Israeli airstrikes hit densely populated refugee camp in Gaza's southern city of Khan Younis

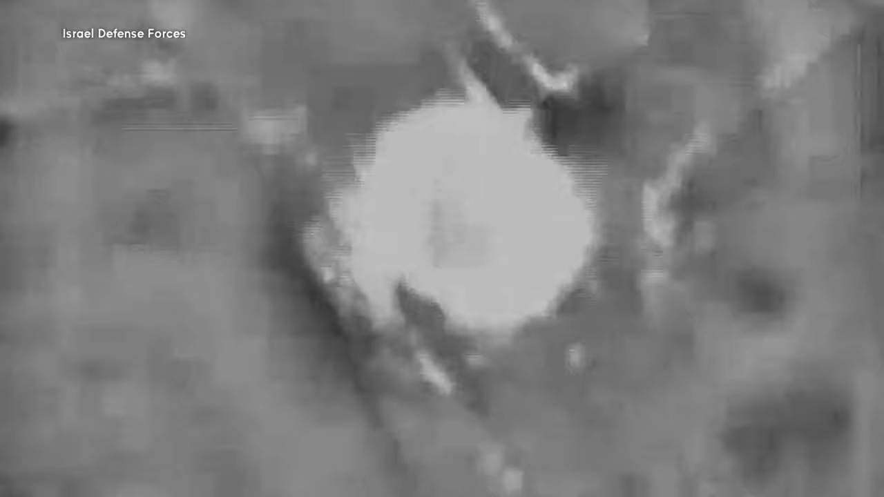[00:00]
The Israeli Defense Forces say they've killed one of Hamas's main leaders,
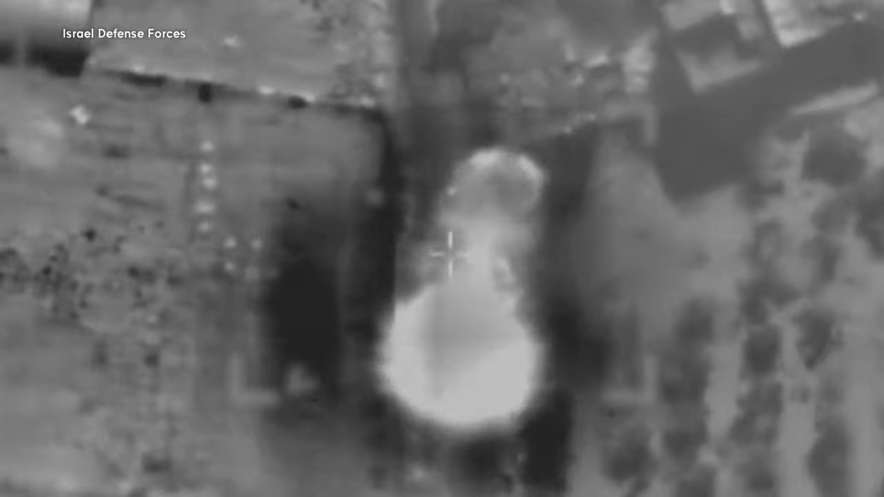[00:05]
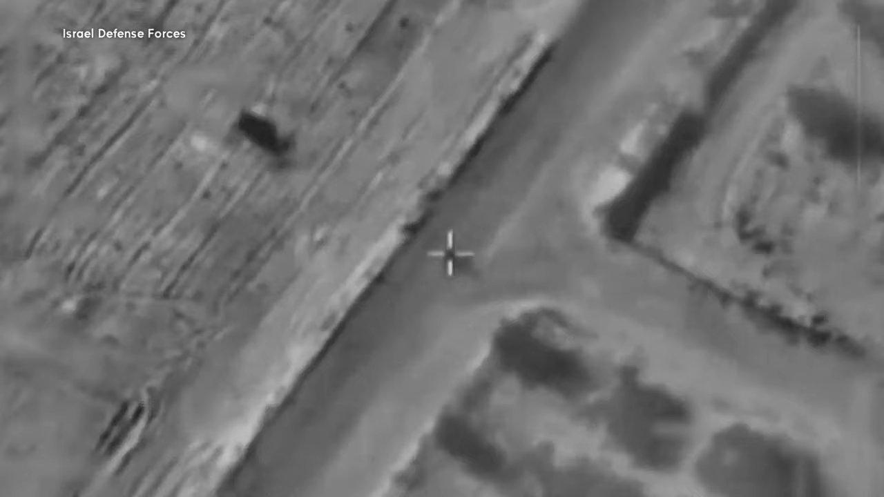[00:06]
releasing this video of a strike in Gaza today,
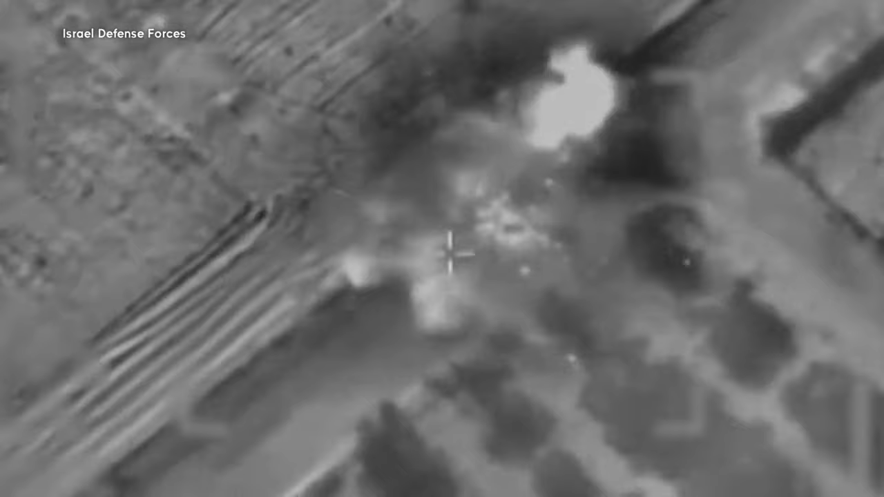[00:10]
they say shows the moment the deputy head of Hamas's intelligence directorate was killed.
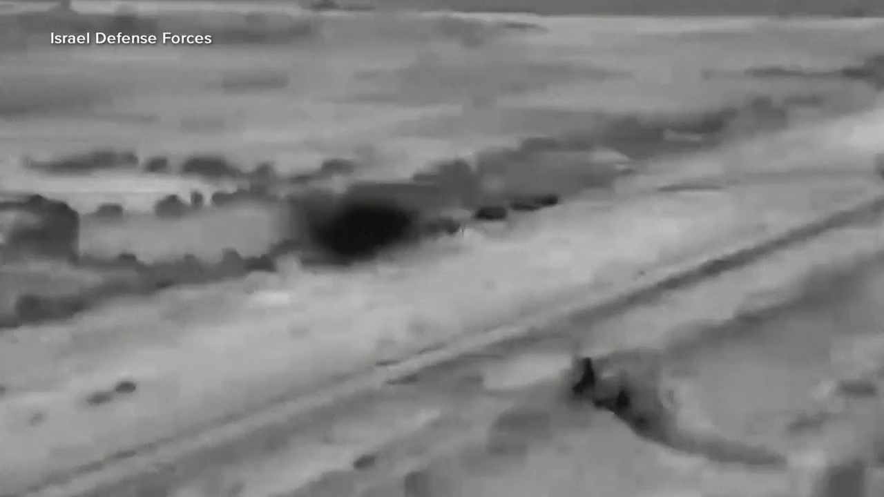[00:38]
sending tanks into northern Gaza overnight to raid Hamas's sites in the region,